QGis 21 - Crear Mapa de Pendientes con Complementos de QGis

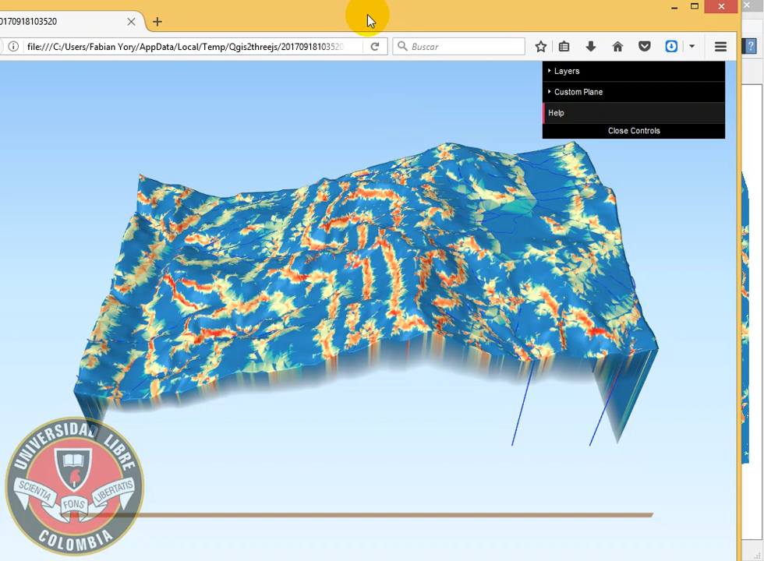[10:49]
los mapas dependientes en este caso observamos que aquí tenemos los trazados
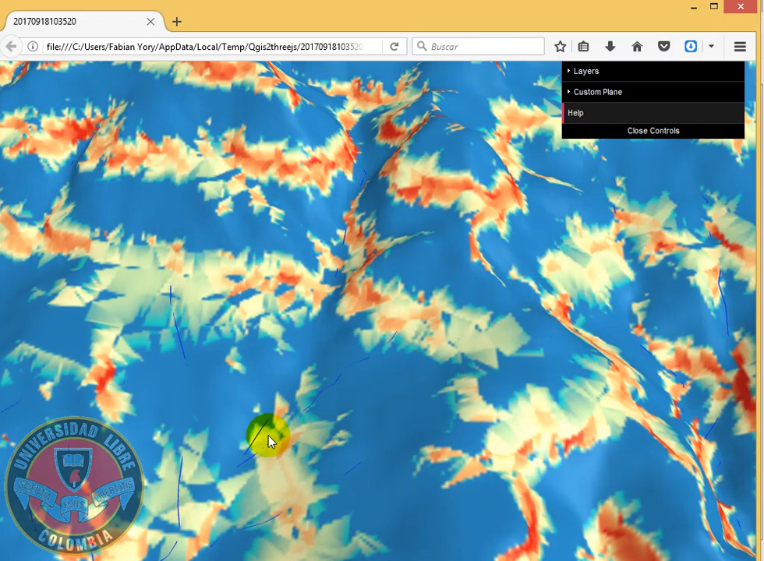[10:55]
de las quebradas obviamente ya nos tocaría mirar cual sería la mejor configuración podemos volver aquí a las quebradas le digo que la quiero manejar por el valor de Z